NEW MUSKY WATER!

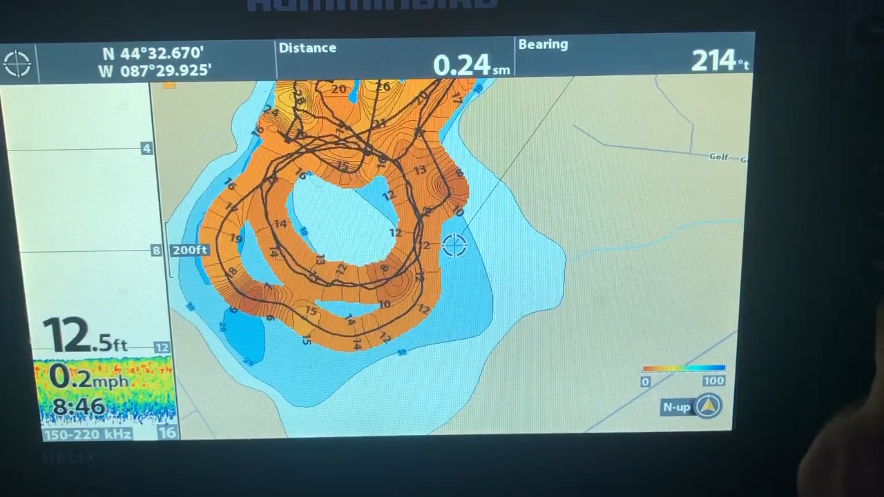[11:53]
On screen: depth 12.5 ft, speed 0.2 mph
I've almost got the whole entire lake auto charted,
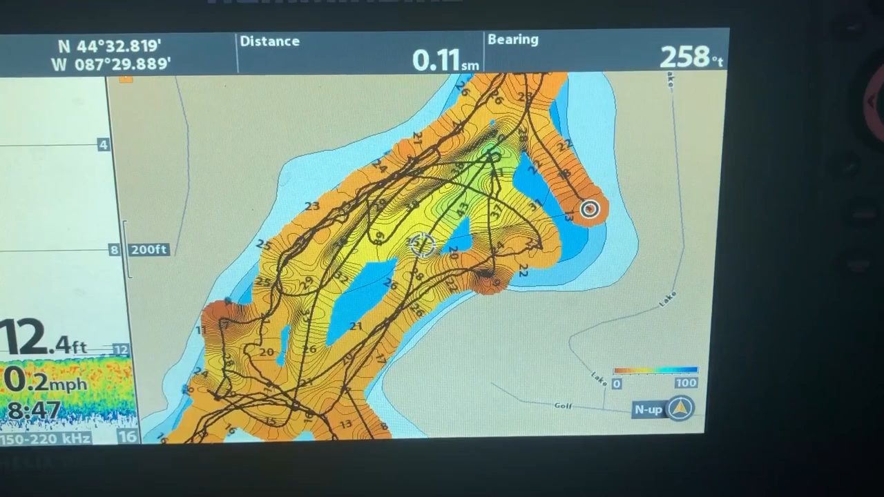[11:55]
On screen: speed 0.2 mph
and then the side imaging just showed me where I needed to be,
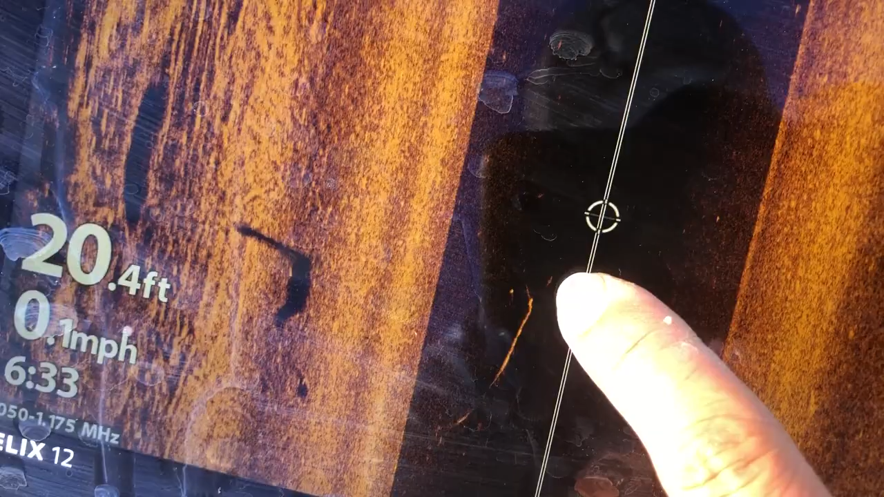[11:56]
On screen: depth 20.4 ft, speed 0.1 mph
but a lot of my fishing too was deep, just the way this lake laid out, it was really flat, and there's a really sharp edge,